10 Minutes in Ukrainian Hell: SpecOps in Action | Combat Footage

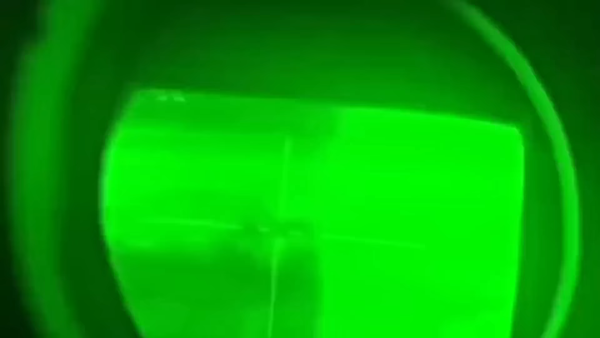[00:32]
The BTR-82 is being punctured like a can. Watch how it's firing randomly, not even aiming.
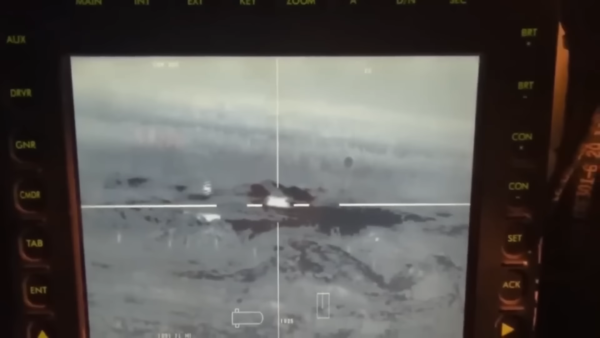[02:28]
The counterattack is stopped and the Russians panic, fleeing from the burning vehicles.